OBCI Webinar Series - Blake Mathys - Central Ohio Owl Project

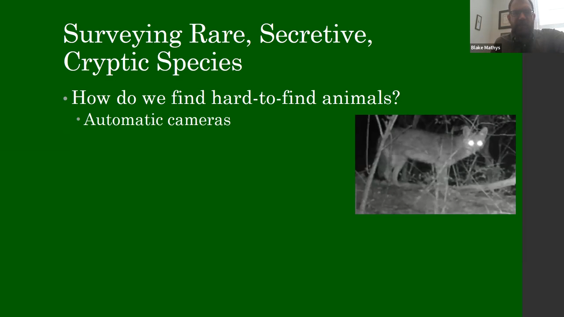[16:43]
We can put these cameras out, they can survey the area 24 hours a day, seven days a week, take these great pictures. There have been some really good discoveries that have come out from having these high-quality automatic cameras surveying
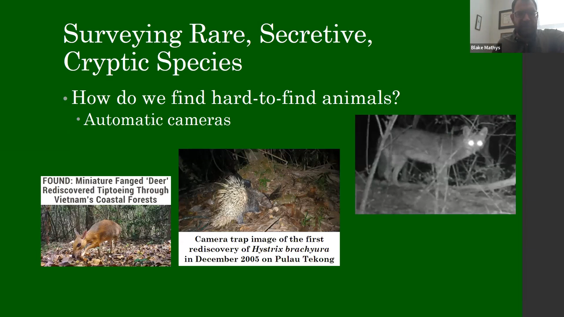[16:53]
areas for much longer than a person could ever do. We also sometimes will do trapping. For example, this is a mouse that I caught from my mammology class. We put out live traps. Even though I walk around on campus quite often, I don't normally see these mice in the woods, but when you put out traps, then you can catch them and know that they're there. Similar sort of story with tracks.
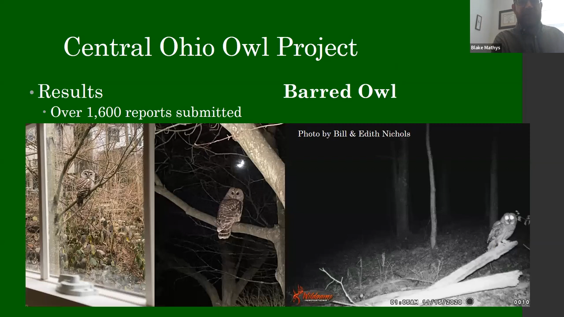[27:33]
So lots of barred owl reports, lots of pictures of barred owls. These are all pictures that were submitted to the project.